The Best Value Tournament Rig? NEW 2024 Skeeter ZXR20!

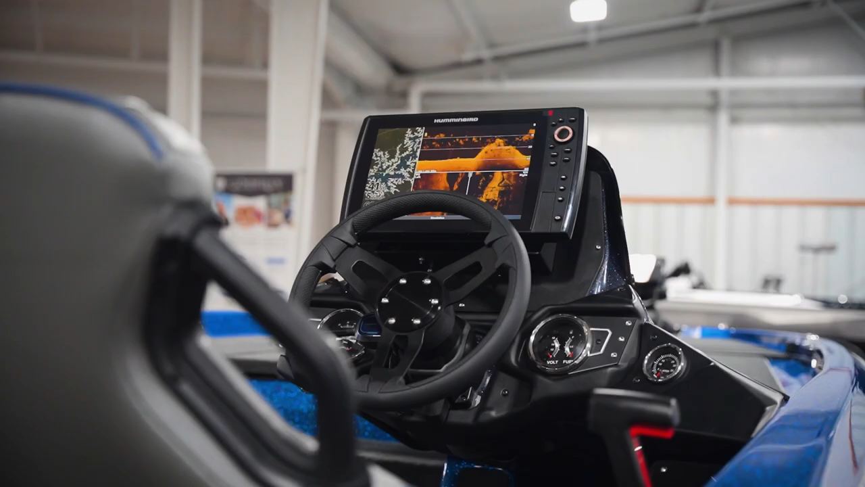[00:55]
It's equipped with a Gen 4 Helix 12 Mega SI at the console and